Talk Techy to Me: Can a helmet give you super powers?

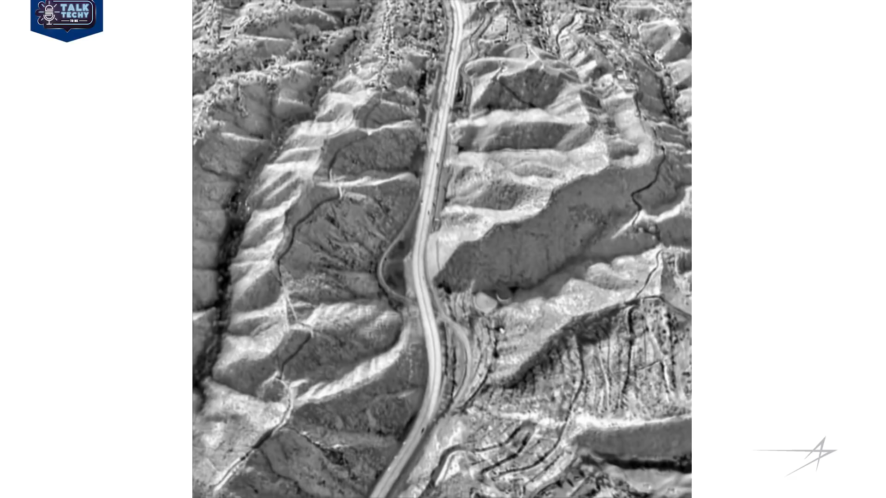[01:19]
It allows us to see where we're going, how high we are, how fast we're going, where we're pointing, targets on the ground and in the air.
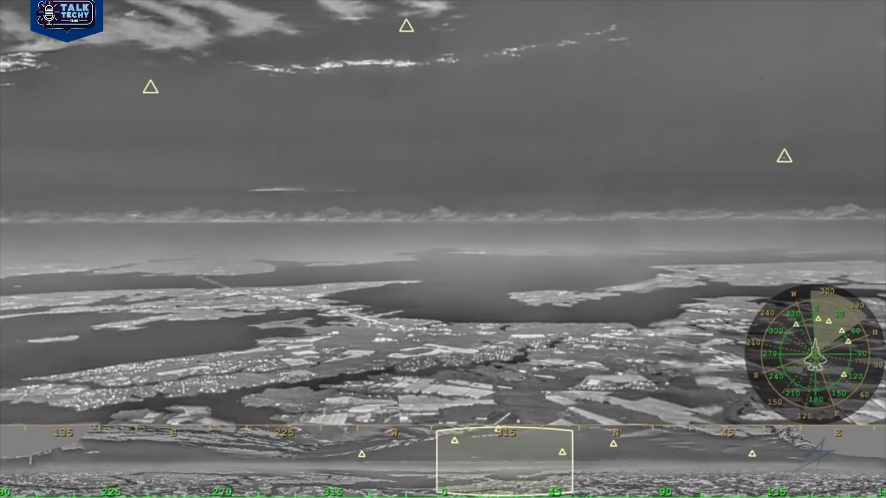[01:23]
But it also allows us to see through the skin of the airplane, a bit like x-ray vision.
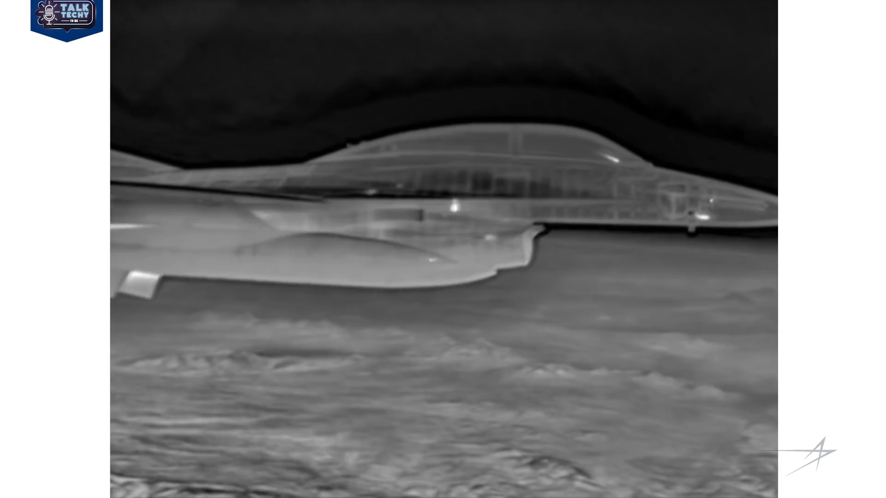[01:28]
So what's the technology behind this?